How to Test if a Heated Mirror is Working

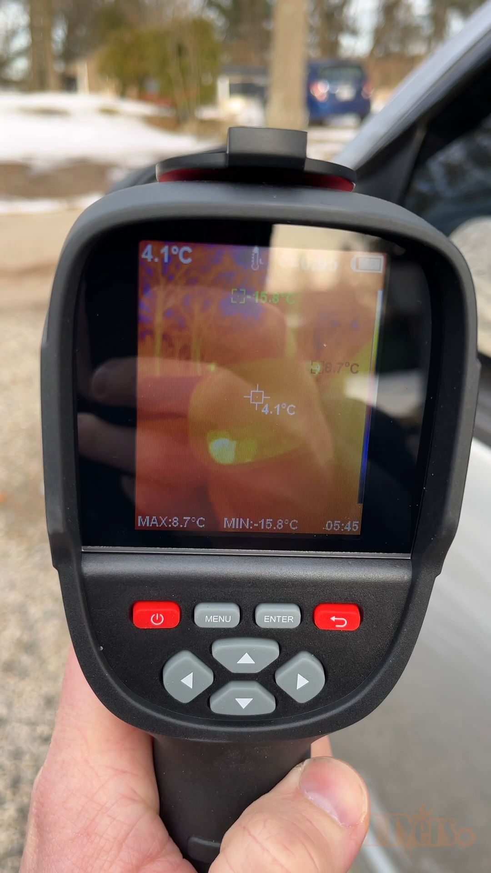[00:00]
On screen: spot 4.1°C, max 8.7°C, min -15.8°C
Hello viewers, 4DIYers here with another video for everyone. In this video here I'll be showing you a quick tip on how to troubleshoot a faulty heated mirror using a thermal imaging camera.
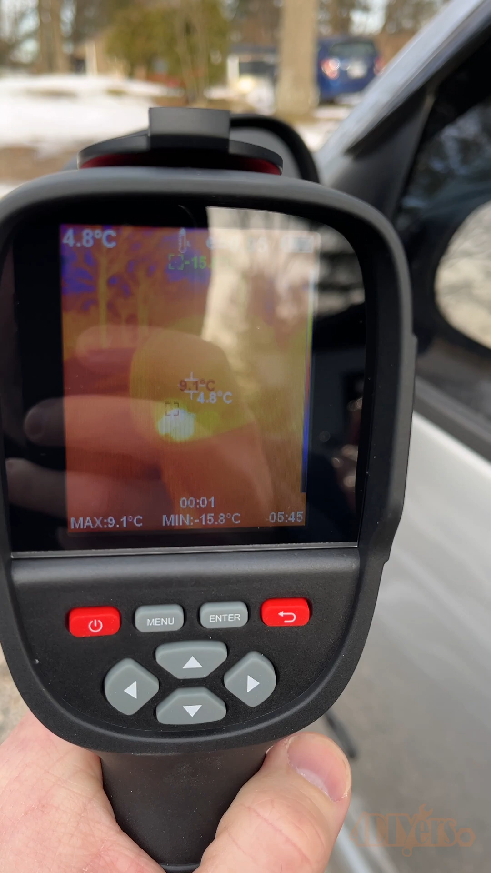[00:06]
On screen: max 9.1°C, min -15.8°C
I'll be using my K-Weitz KTI-W01 thermal imaging camera.
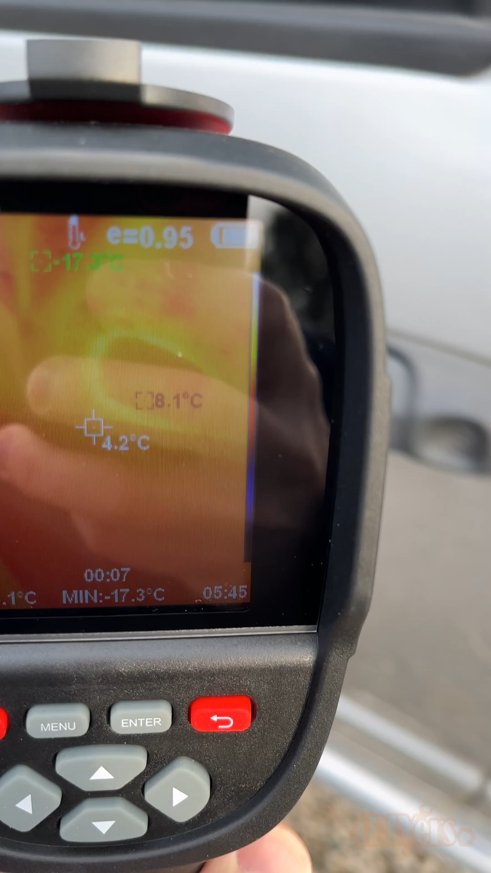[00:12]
On screen: spot 4.2°C, min -17.3°C
This is an excellent way to visually watch for temperature differences.
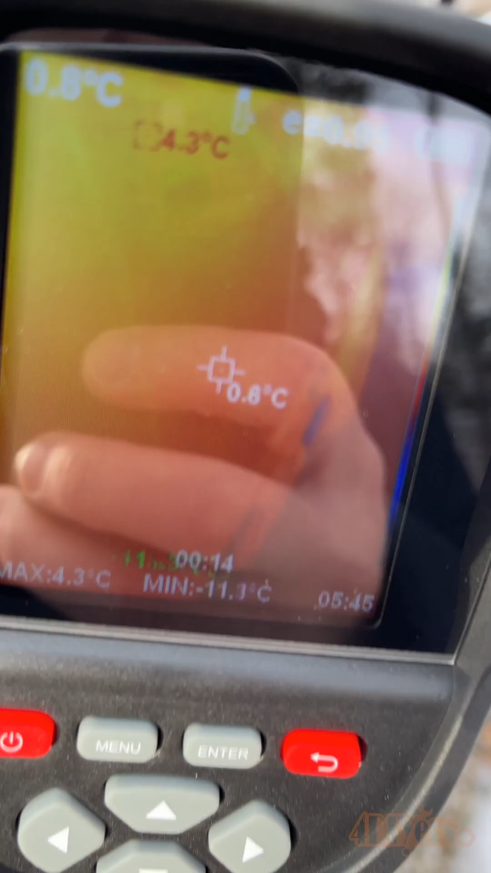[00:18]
On screen: spot 0.8°C, max 4.3°C
The cooler colors indicate cooler temperatures while the brighter oranges indicate hot temperatures.
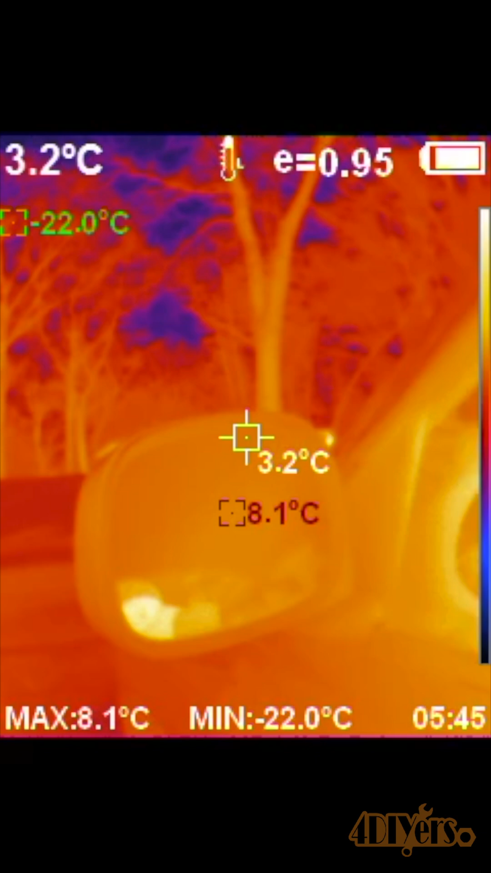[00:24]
On screen: spot 3.2°C, max 8.1°C, min -22.0°C
A link to this will be included in the video description. It's always a good idea to check the heated mirrors when they're cold before activating that heated function.
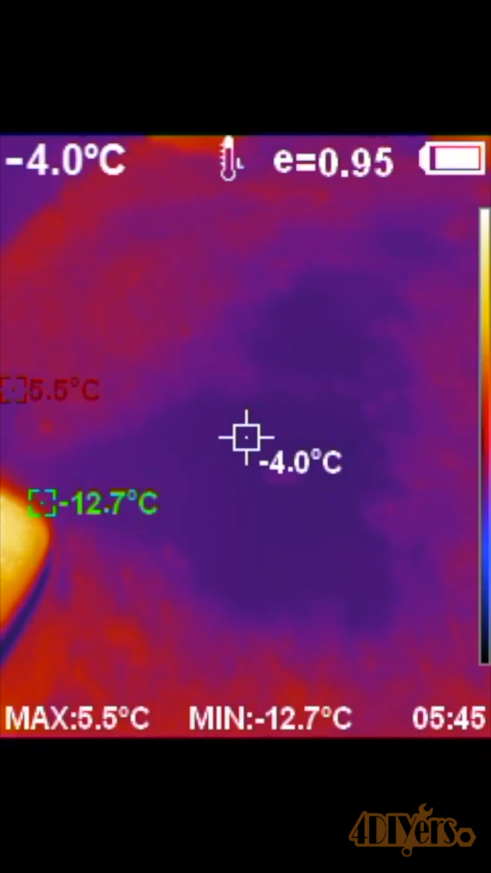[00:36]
On screen: spot -4.0°C, max 5.5°C, min -12.7°C
frost, and condensation but can fail from age over time.
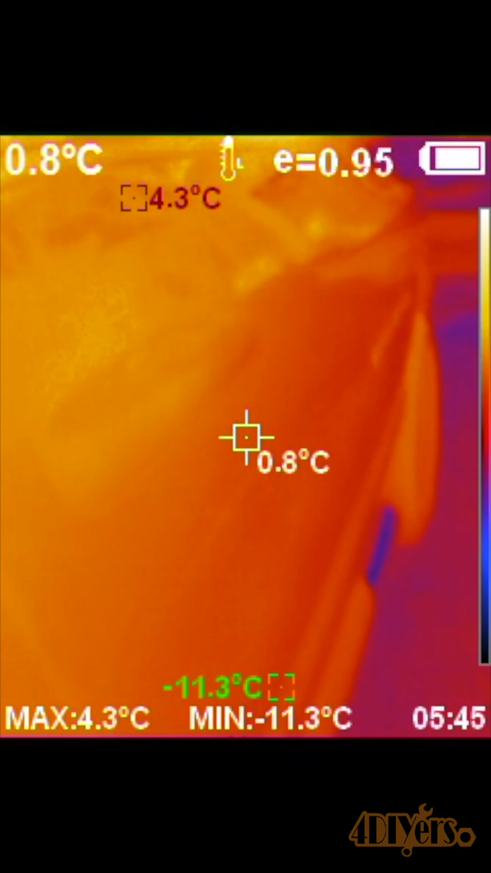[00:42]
On screen: spot 0.8°C, max 4.3°C, min -11.3°C
With the heated option off we can see the temperature is anywhere from 3.3 degrees Celsius or 38 degrees
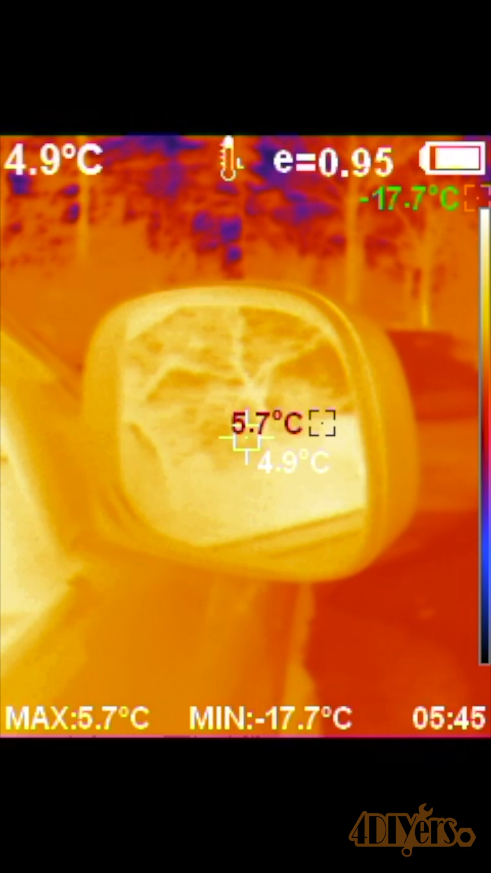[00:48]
On screen: spot 4.9°C, max 5.7°C, min -17.7°C
Fahrenheit to 5.2 degrees Celsius or 41 degrees Fahrenheit. Now is activating the button.
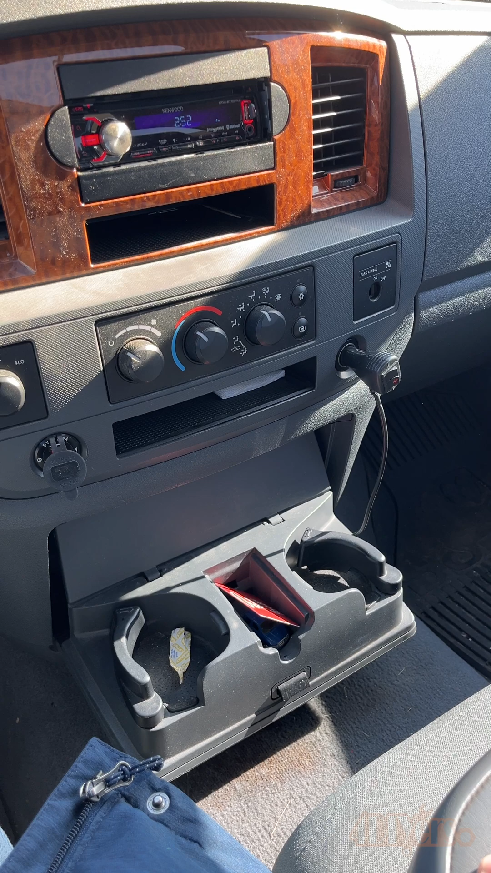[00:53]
I'll come back in a couple minutes giving them time to warm up.
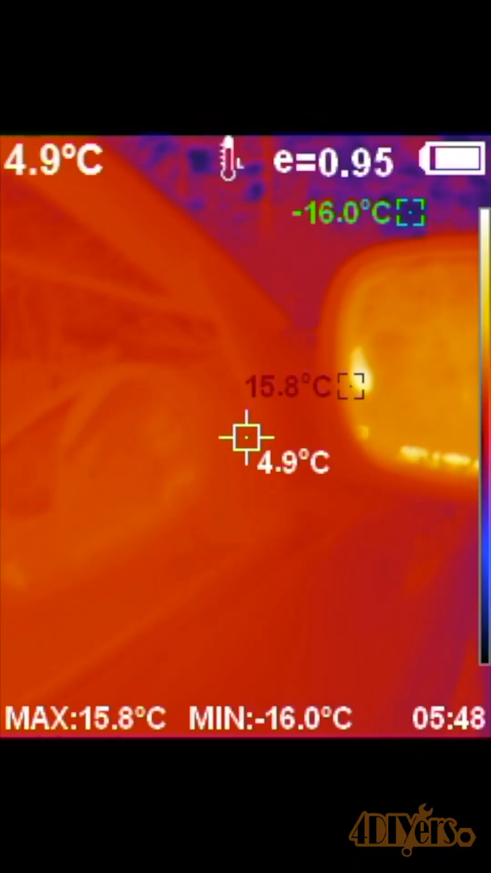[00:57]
On screen: spot 4.9°C, max 15.8°C, min -16.0°C
Going back I am seeing some warmer spots in the mirror. I'm seeing values anywhere from 5.7 degrees Celsius or 42 degrees Fahrenheit to 18.6 degrees Celsius or 65 degrees Fahrenheit.
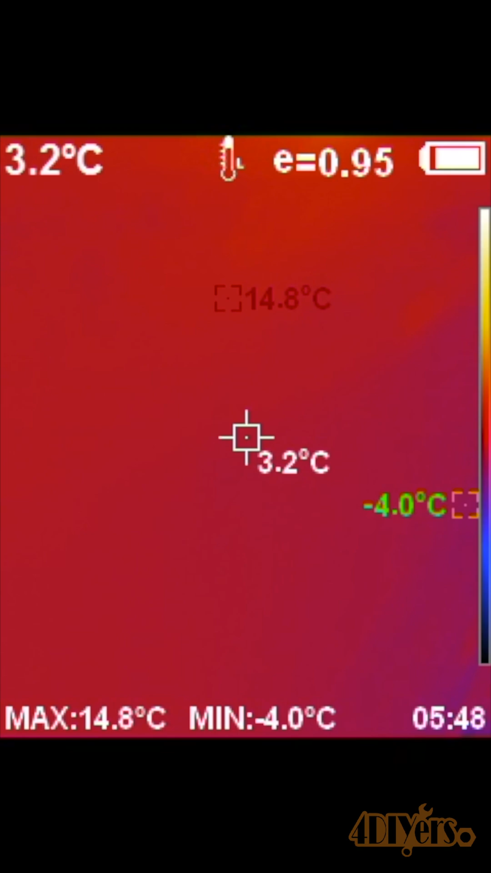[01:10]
On screen: spot 3.2°C, max 14.8°C, min -4.0°C
This does show the heated element on the mirrors are working. However the driver's side is showing a lesser value so it's most likely failing much quicker than the passenger side.
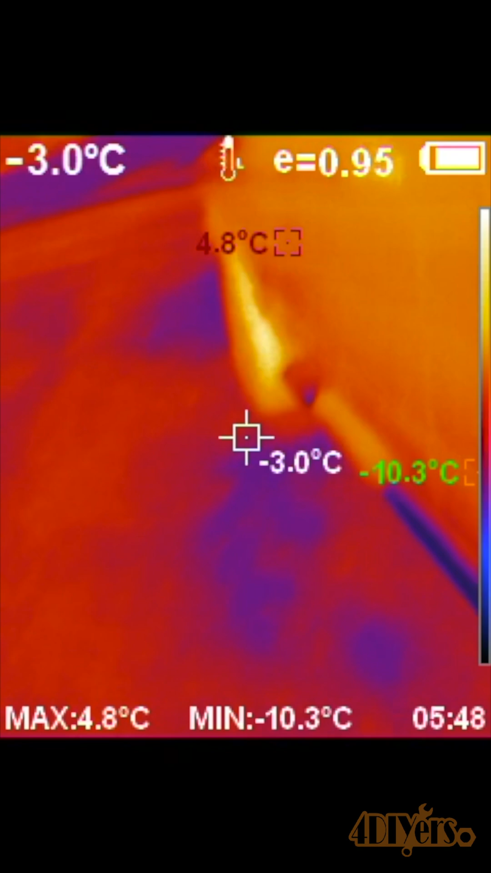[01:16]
On screen: spot -3.0°C, max 4.8°C, min -10.3°C
If you don't notice any temperature change then your heated mirror